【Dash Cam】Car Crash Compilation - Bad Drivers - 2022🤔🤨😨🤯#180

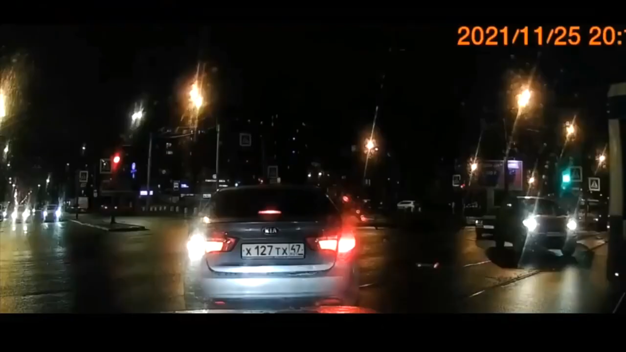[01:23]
Вот левый человек просто вправо поворачивает соседнюю машину. Там вот из записи это круто, это очень круто. Ну как, это не круто, мы это порицаем. Но запись сам видео. Себе накал страстей, который творился.